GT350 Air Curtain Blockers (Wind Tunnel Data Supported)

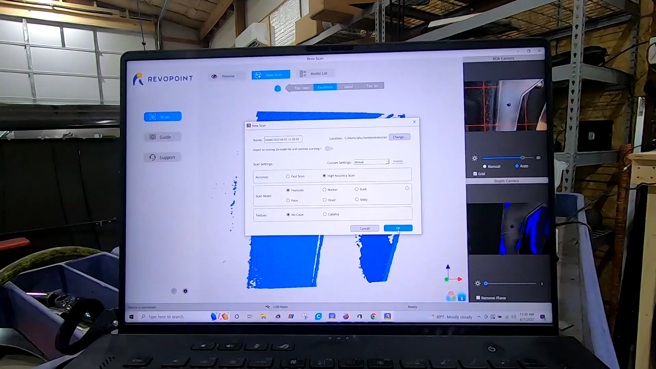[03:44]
So here we are in Revo scan. You can see, I got the scanner right about where I need
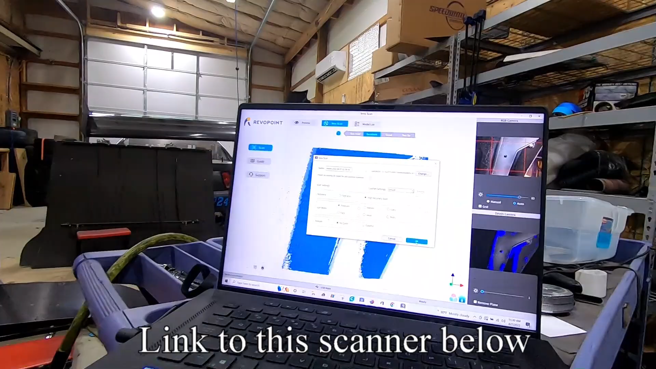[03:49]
it and you can see how it's picking up.
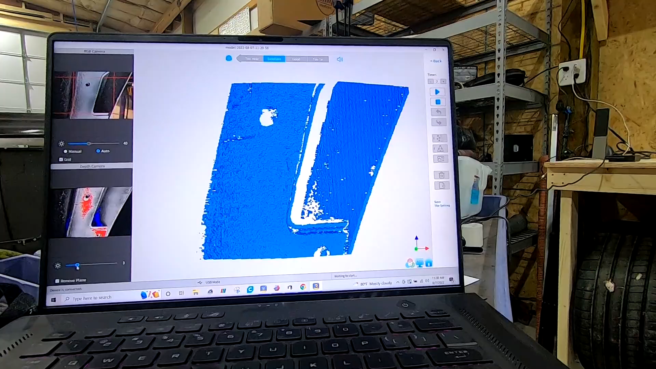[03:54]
So there's the mounting hole mounting hole, you know, edge of the bumper and everything.
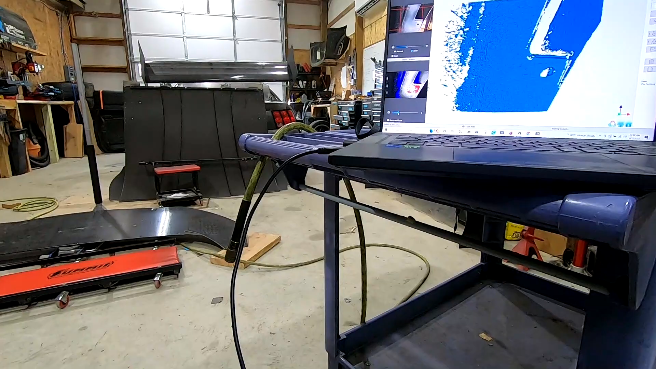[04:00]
So what I'm going to do is I'm going to try and do this one handed for you guys. Hit the record button.
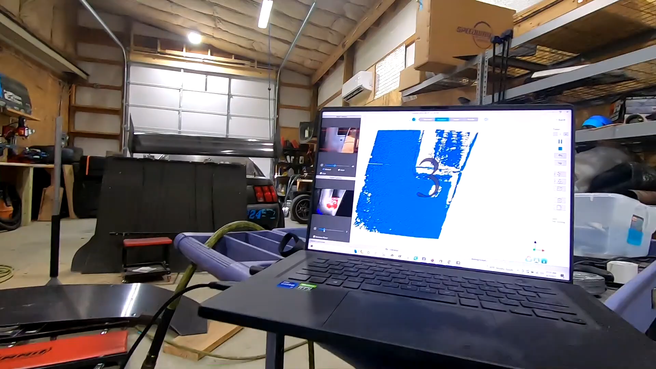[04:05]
And there you go. We're green. We know we're scanning.
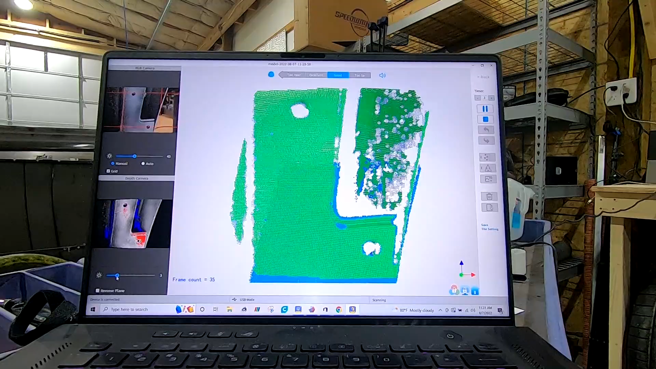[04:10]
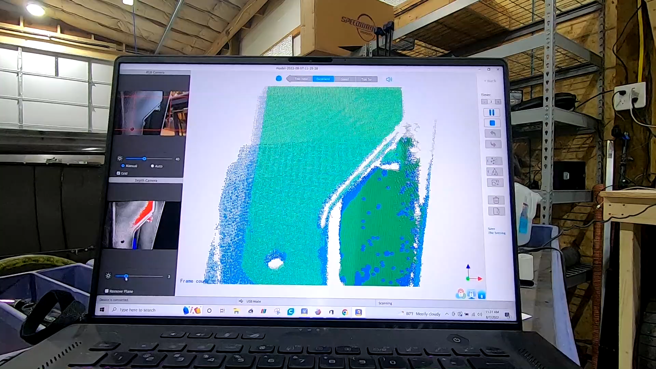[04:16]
Oops, lost track.
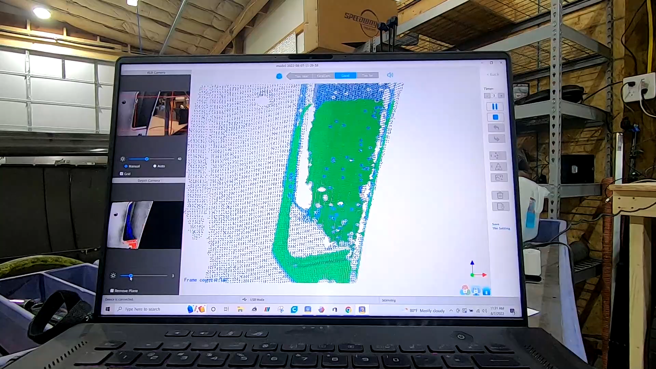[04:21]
And hit the play button again. Looks like we lost track here.
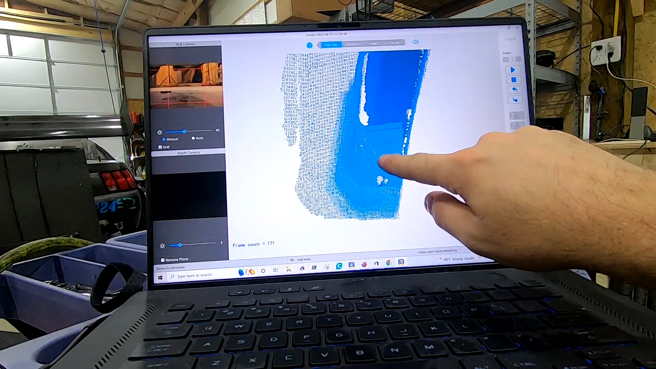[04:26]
And I know this is kind of towards the end of my frames. So let's see if we can go back a few frames.
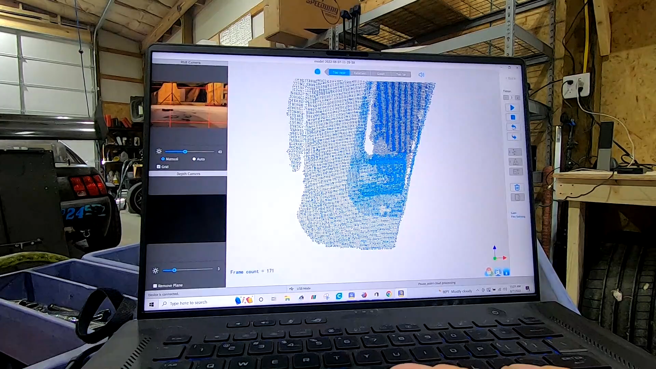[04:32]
There you go. And you know what? I think that point cloud.
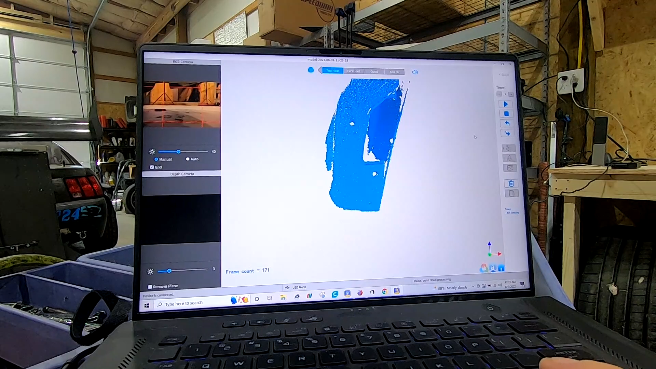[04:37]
I think what I'm going to do is try and pick up on this corner and just get a little bit more around the top,
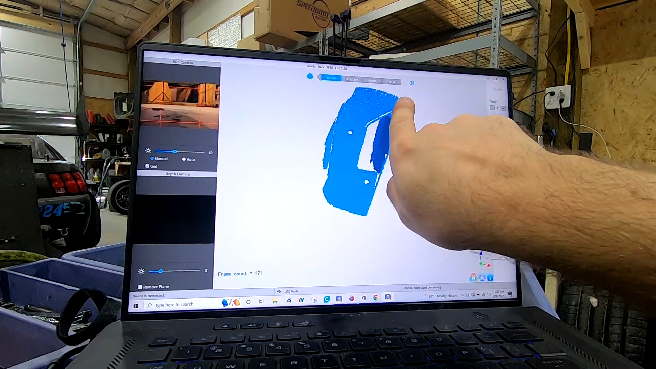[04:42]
which would be right up in here.
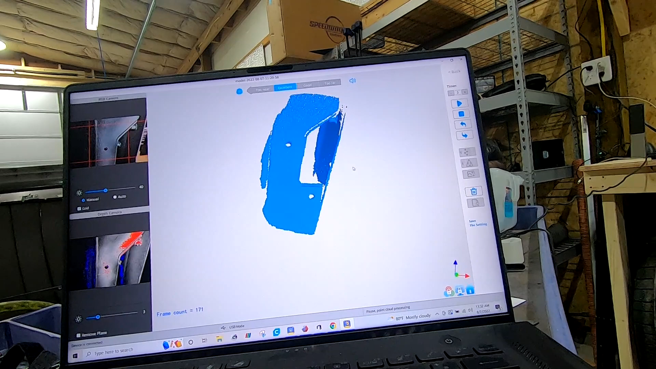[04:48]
So you can see on the top left preview where I'm at.
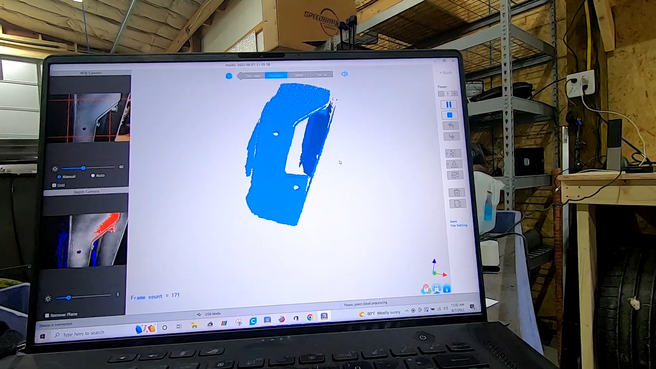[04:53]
It should pick it up and just come up and do in here a little bit.
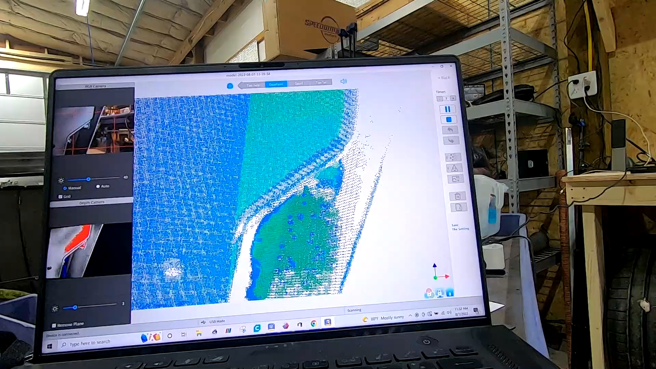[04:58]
I think that's OK. I think that's OK.
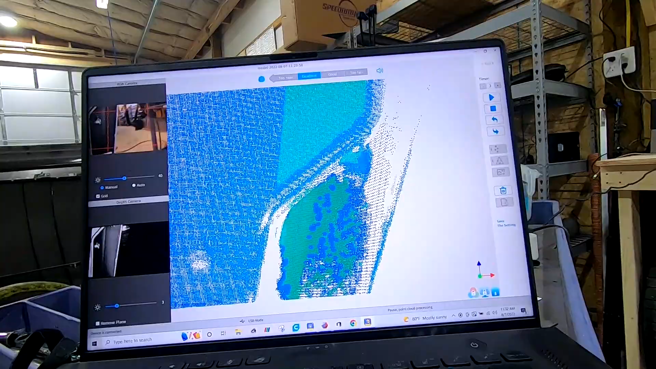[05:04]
Let's see what we get.
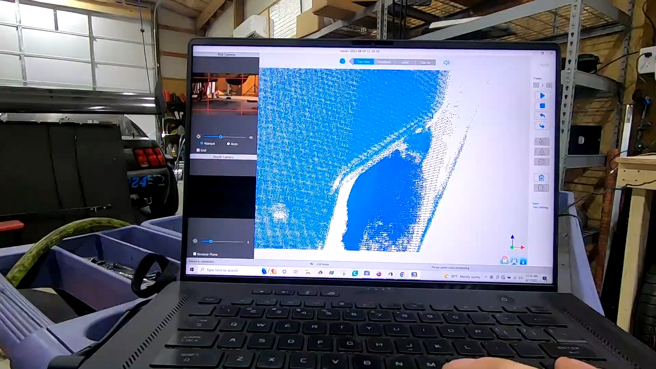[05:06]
All right. So we zoom out a little bit point cloud.
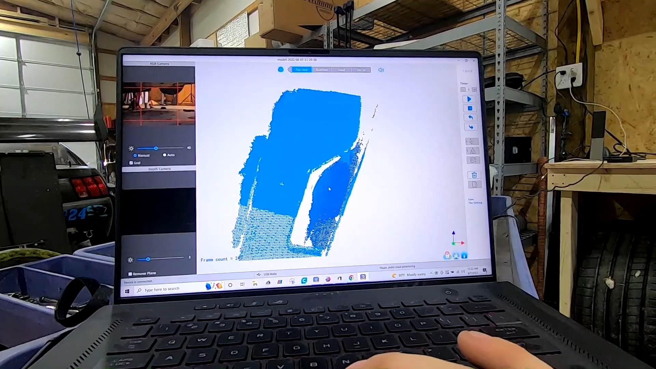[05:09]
OK, it's picking up the nut cert right there.